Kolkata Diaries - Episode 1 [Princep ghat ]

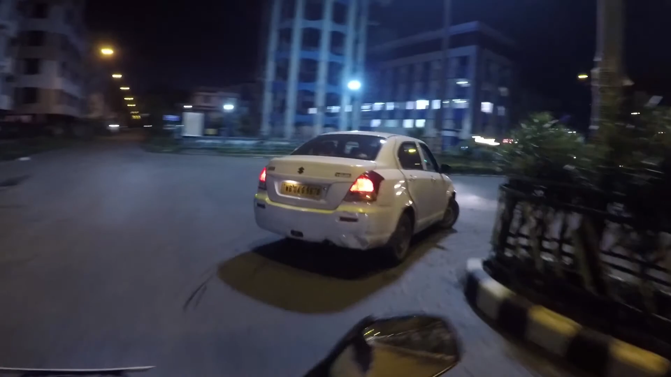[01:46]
So night में तो काफ़ी lit up होता है न्यू टाउन वाला एरिया, but as you can see